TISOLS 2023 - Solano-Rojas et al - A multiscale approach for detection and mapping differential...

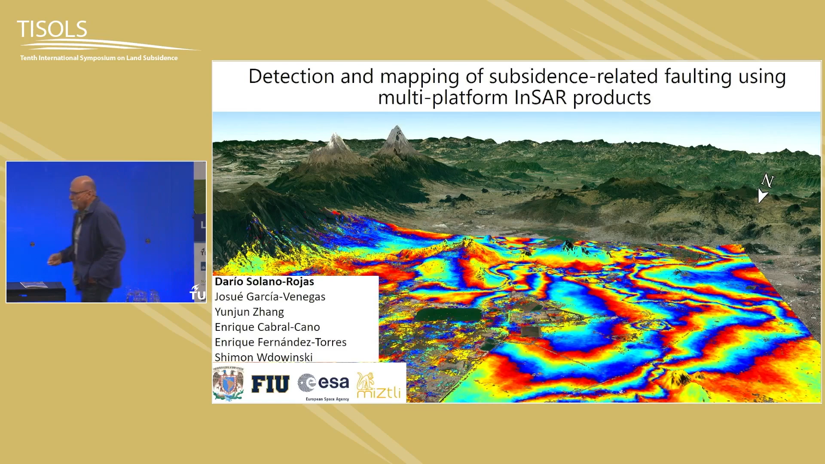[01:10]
let's uh look at what we can see over here this